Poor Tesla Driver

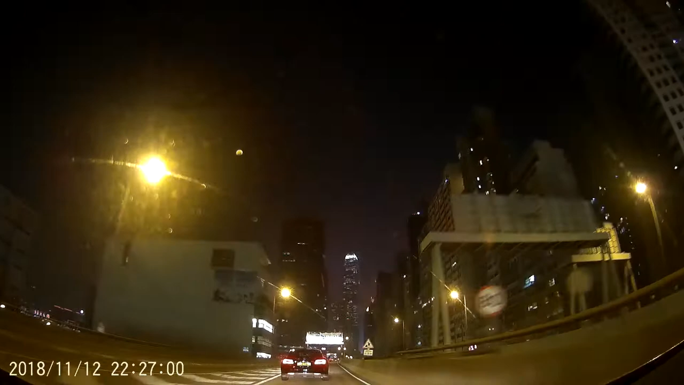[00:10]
It's going quite slow actually, isn't it? It's a new car, maybe. He's really close to the white line, can you see? He's not in the middle, is he?